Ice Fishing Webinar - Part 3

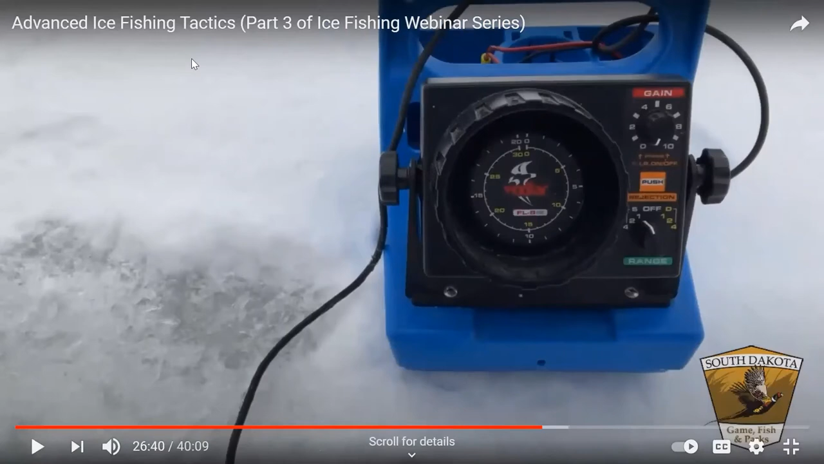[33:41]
and I know we can't see the flasher what it's doing there there is some lines that are showing up but it was one of those weird digital things where you're not able to see the light that is showing on there so we won't spend much time on this but you can oftentimes find very simple diagrams on this that show that line going down and seeing your lure so you'll see this in the next mode of technology here pretty quick
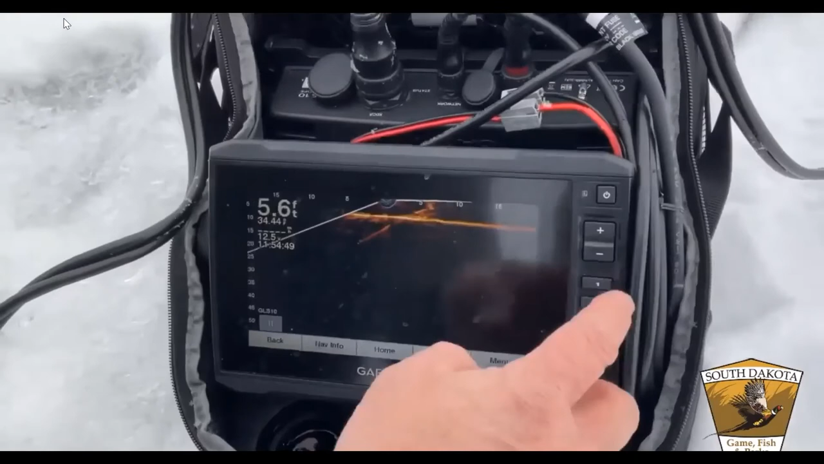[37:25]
now these there is a little bit of a learning curve with you know the standard flashers that we were using before like the Vexilar and with the Panoptix so you have to play around with them a little while make sure you figure out what settings work the best for you the beauty of a unit like this though is you can see actual structure you can find trees you can identify drop off points very easily so it gives you a lot more detail at the bottom you can find weed patches and everything else plus like I said you could actually turn
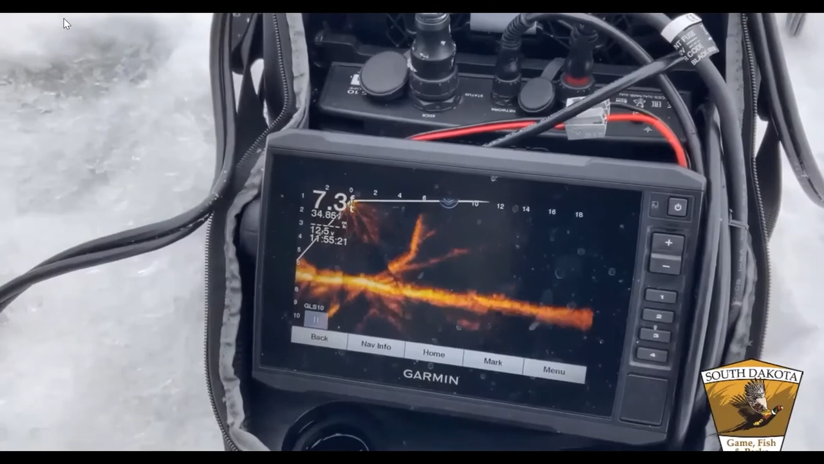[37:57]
the unit and scan the bottom looking for fish so they don't have to be directly under you you can locate where they are
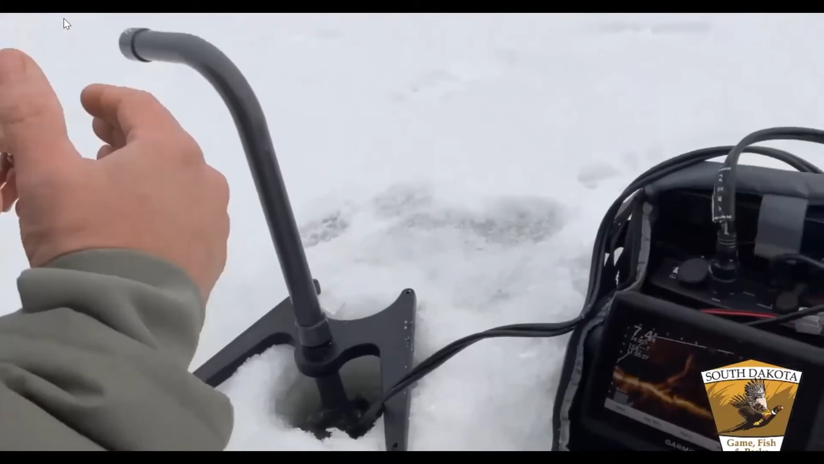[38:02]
and then drill holes looking for those fish so it looks like possibly
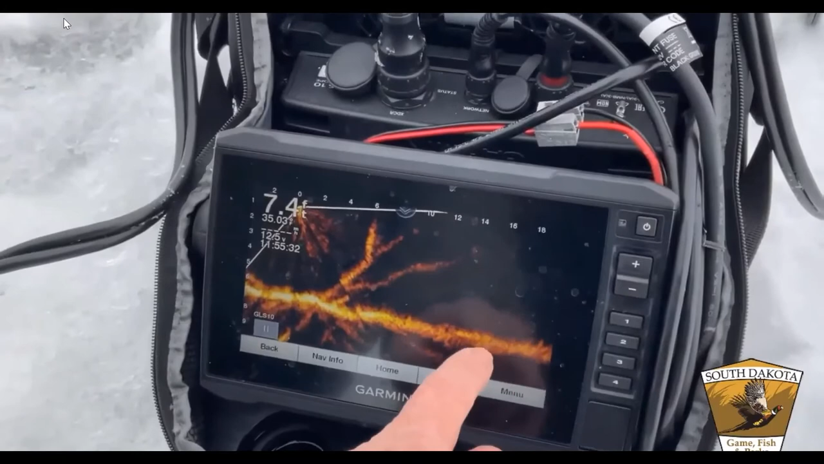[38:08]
about 16 to 20 feet away we may have some fish over here let me move it to some different locations here looks like actually some vegetation branches trees so it gives
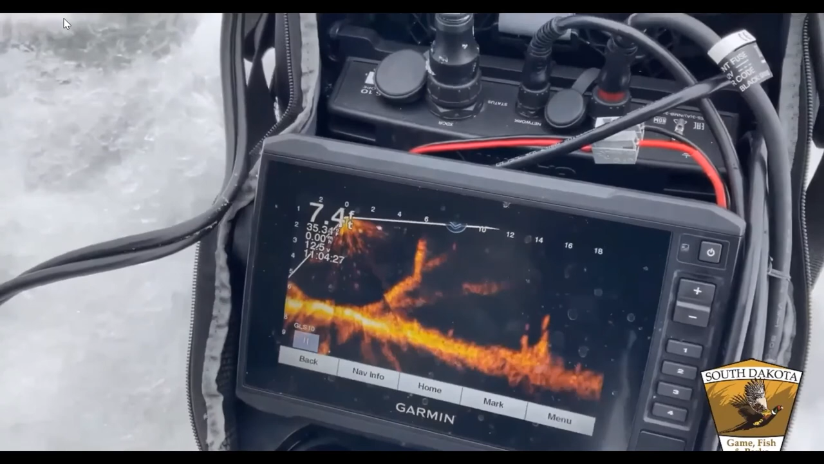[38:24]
you a good detail of the bottom and you could actually even tell sometimes what species of fish are down there I was fishing a couple weeks ago and you could actually see
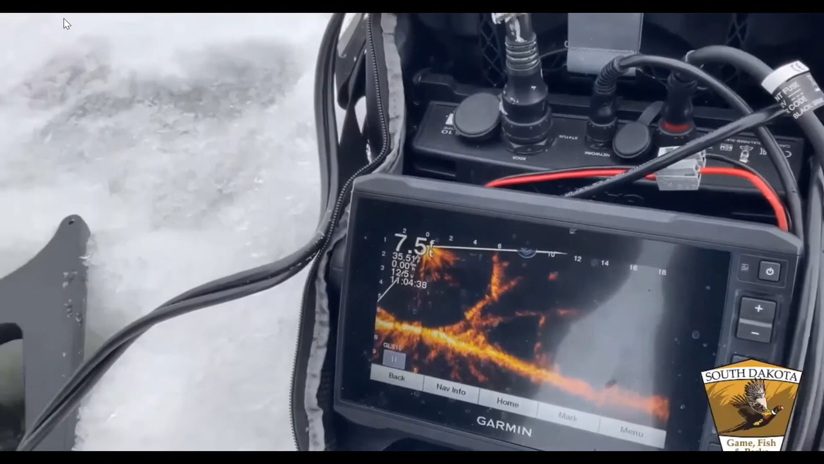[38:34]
the shape of a rainbow trout coming in and actually you could see that fish turning so
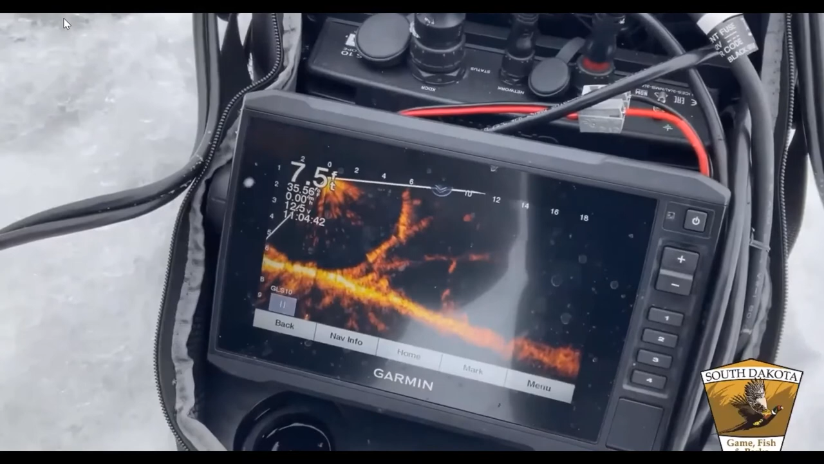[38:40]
On screen: depth 7.5 ft
it is a live view of what you're actually seeing another beautiful thing about units like these they're also you can use them on your boat as well hummingbird makes some units that can
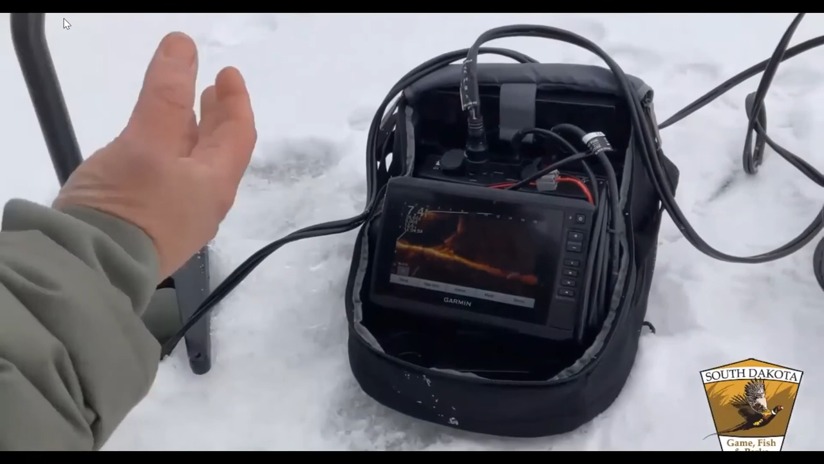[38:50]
function as ice fishing units or your standard sonars on your boat so they're dual purpose so there's a little bit of cost to them but you can use them in multiple ways
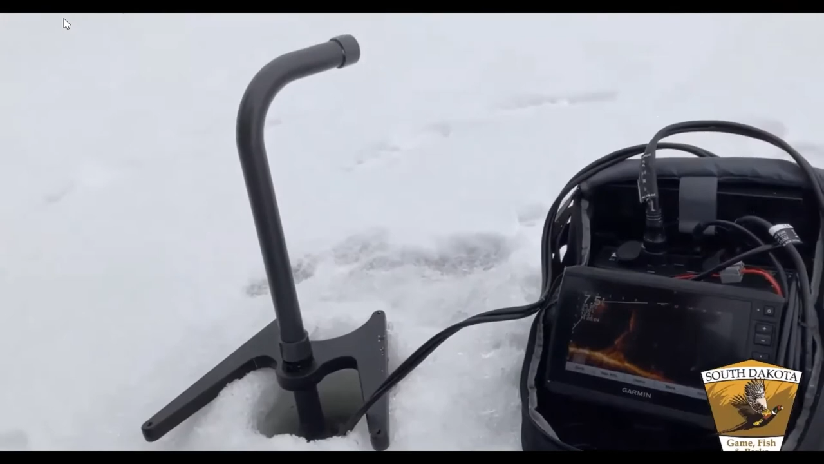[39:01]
yep
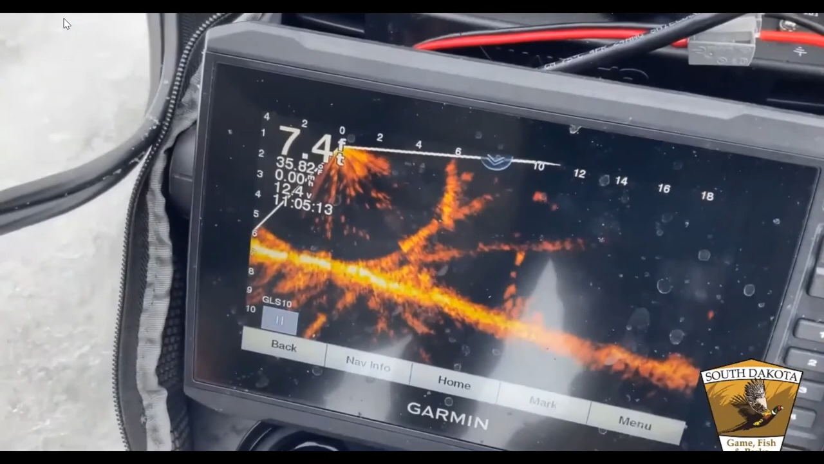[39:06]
On screen: depth 7.4 ft
yep so you can see his jig actually moving up and down right now now there's a little bit of interference here
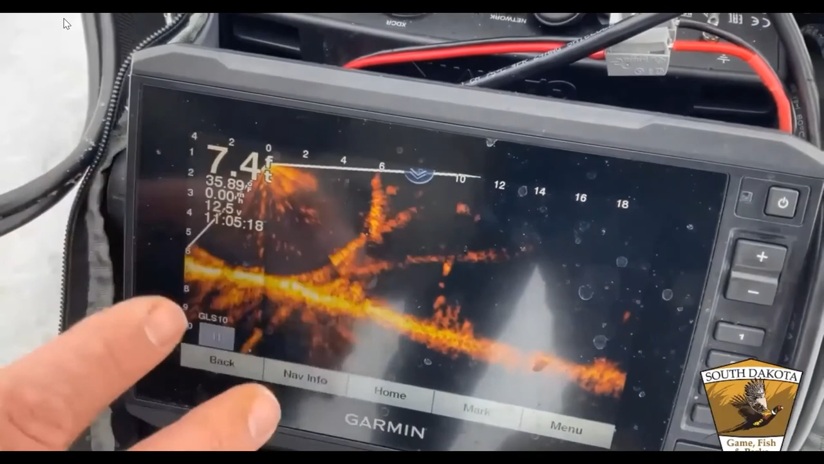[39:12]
On screen: depth 7.4 ft
there's some settings that you could change the clarity of the screen in jigs you just want to you
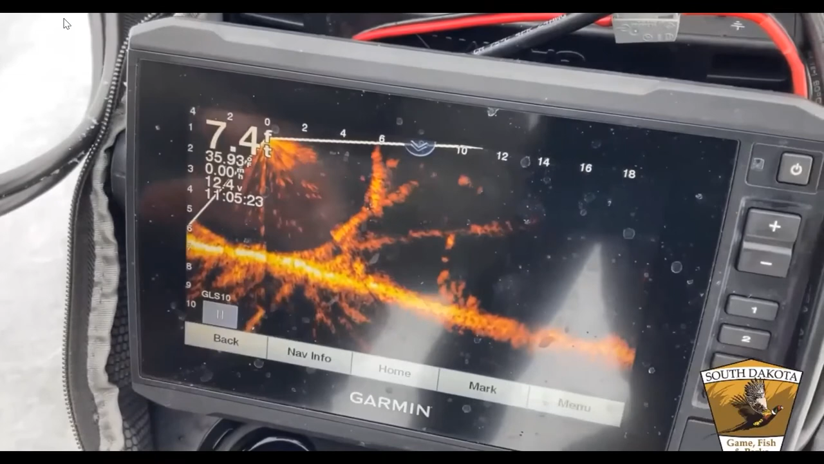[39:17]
want to sense enough sensitive enough so you can see the jig but
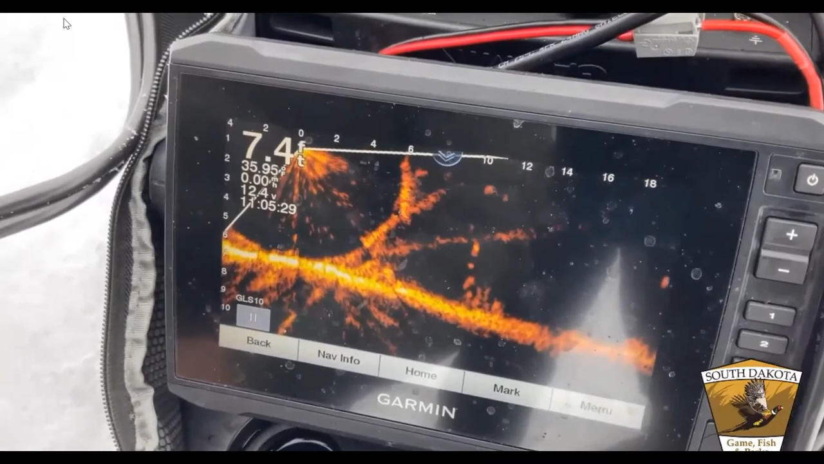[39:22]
that looks like it's a fish probably about 20 feet away suspended over there just went off the screen so it's just a you know they are expensive but they are incredible units for for ice fishing
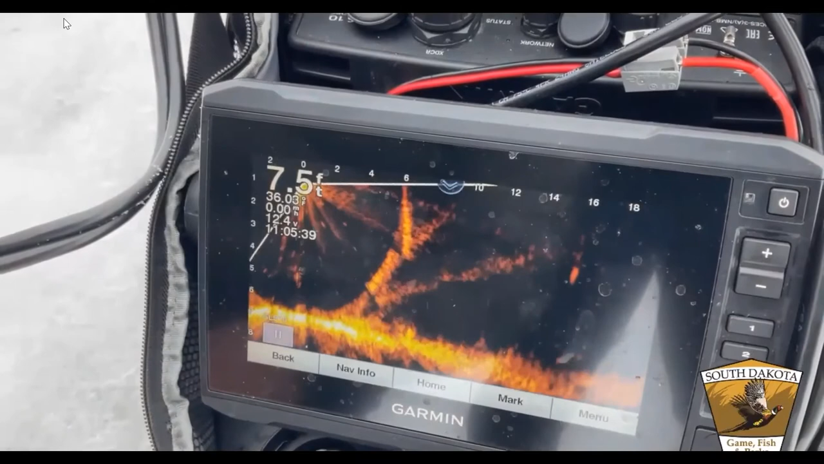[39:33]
On screen: depth 7.5 ft
i'm just panning the uh the unit just looking for fish in different areas
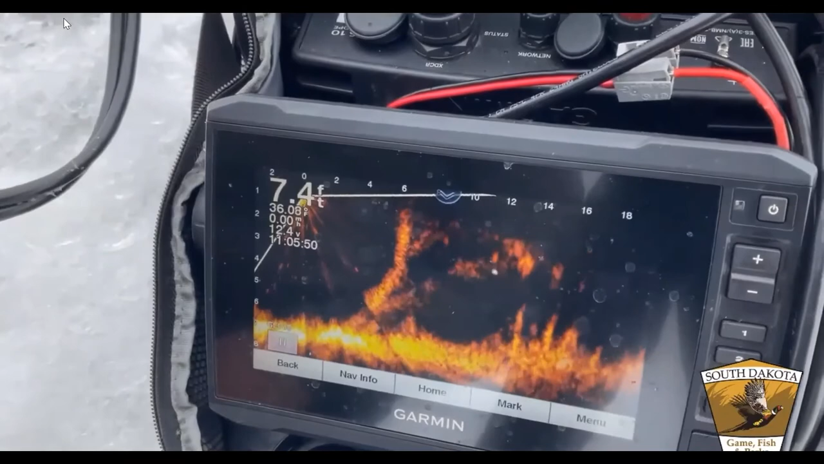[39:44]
On screen: depth 7.4 ft
see and this is what's interesting too because you could change your distance that you're viewing out so right now we're looking straight down at the screen you can see the jig actually right here moving up and down
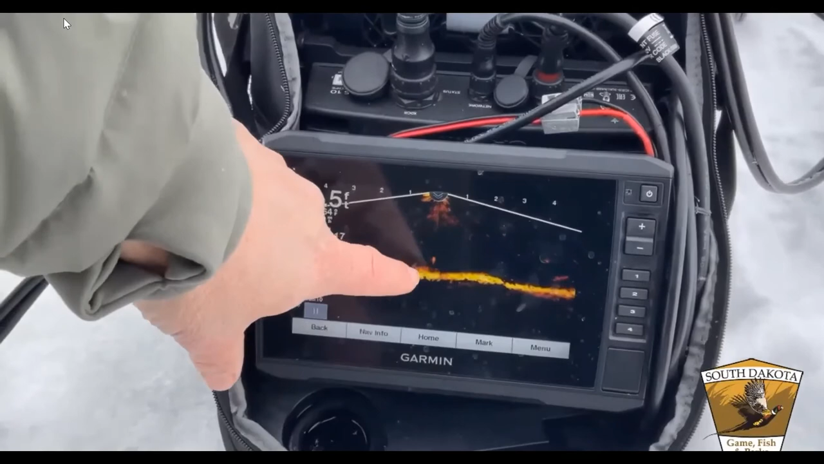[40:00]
and currently i'm not seeing a lot of fish activity so what we're going to do we're going to move to another
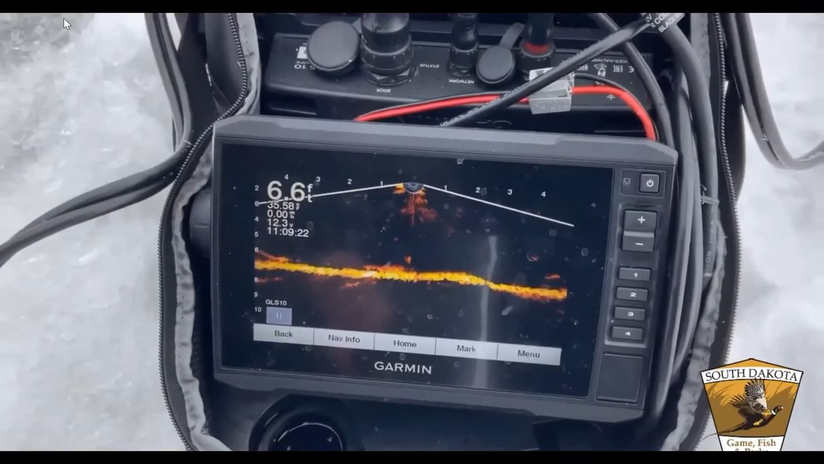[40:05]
On screen: depth 6.6 ft
spot and see if we could find some some other fish so give that a try a
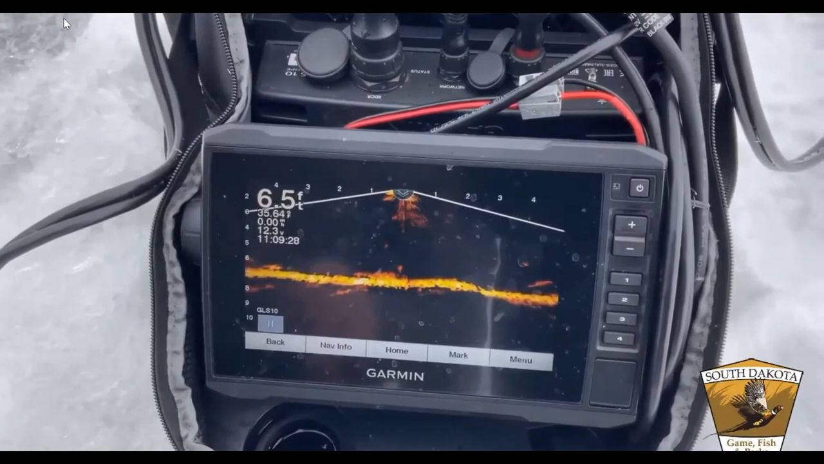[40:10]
On screen: depth 6.5 ft
lot of times they'll be right on the bottom too and they're a little bit tough to see but you know if you move your jig those fish will actually start reacting to that and may come right up to the bait so okay there's the jig going down